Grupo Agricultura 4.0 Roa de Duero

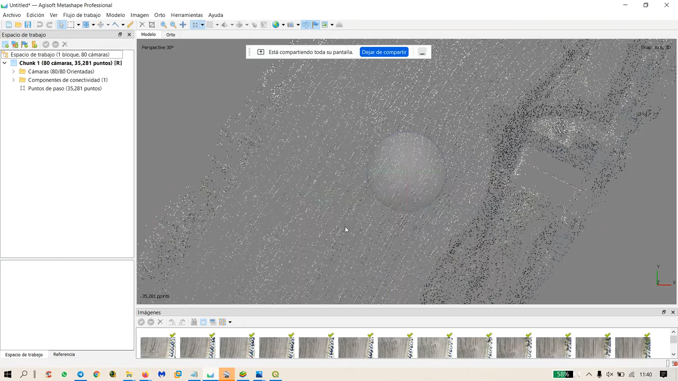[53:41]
¿Lo veis ya? Que ya se parece un poquito algo a la ortofoto. Entonces ya lo siguiente que tenemos que hacer es crear una nube de puntos densa.